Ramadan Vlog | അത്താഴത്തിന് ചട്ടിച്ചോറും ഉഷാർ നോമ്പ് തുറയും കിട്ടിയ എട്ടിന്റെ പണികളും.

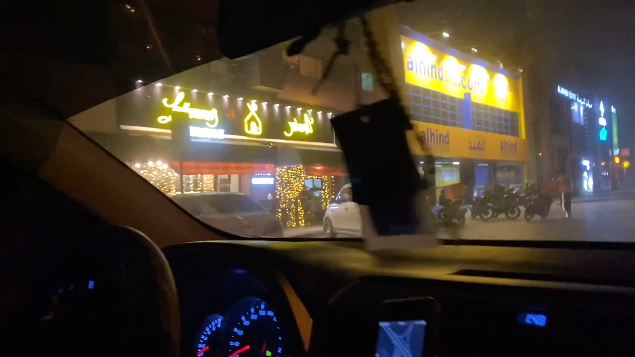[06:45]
ലല്ലും മാസ് അവിടേക്കാണ് ഇപ്പൊ ഫൈ നമ്മളെ കൊണ്ടുവന്നിട്ടുള്ളത്. നമ്മളില്ല, എന്നെ
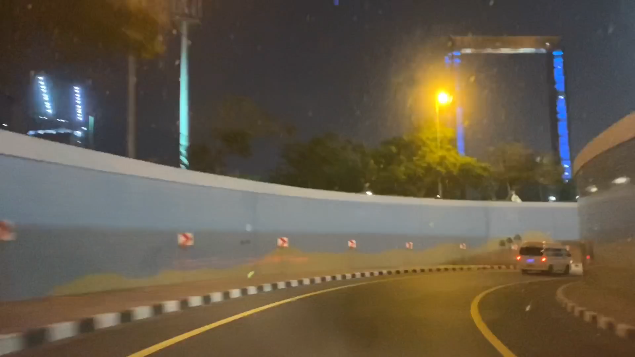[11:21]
ഐഷക്കും തയ്യാർക്കനക്കും ഇപ്പോൾ റൂം മാറുന്നതിൻ്റെ ബിസി ആയതുകൊണ്ട് അവർ വേറെ വഴിക്ക് പോയി. അപ്പോൾ നമ്മൾ നേരെ ഗ്ലോ ഗാർഡനിലെത്തിയിട്ടുണ്ട്.
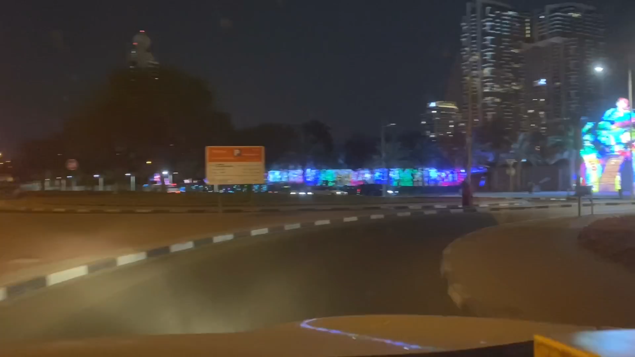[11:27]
ഇതാ കാണുന്നതാണ് ഗ്ലോ ഗാർഡൻ, തിളങ്ങി നിൽക്കുന്ന കണ്ടില്ലേ. നമ്മൾ നോമ്പുതുറയൊക്കെ കഴിഞ്ഞു. അവിടുത്തെ ഇപ്പോൾ ശരിക്കും പറഞ്ഞാൽ ഞാൻ ബാക്കി വീഡിയോ എടുക്കാൻ വിട്ടുപോയി.